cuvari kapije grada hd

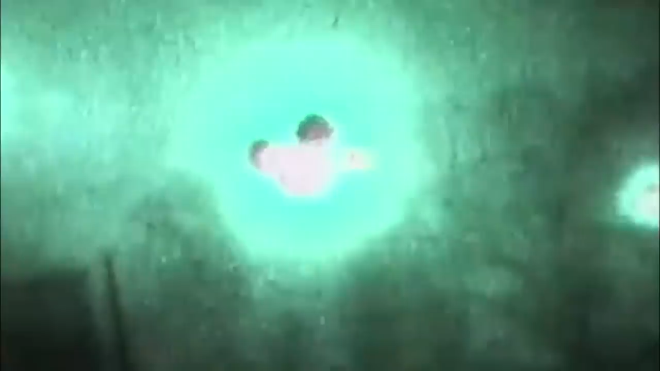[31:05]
dakle vozilo koje bude pogođeno ili zapanjeno ili oštećeno, trebalo je ukloniti do ujutro.
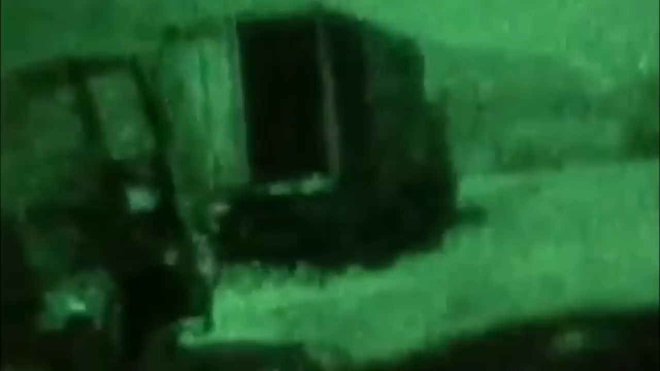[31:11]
Sve se to radilo tokom noći. Neki dijelovi puta su se urušavali, to je također trebalo stalno čistiti, održavati.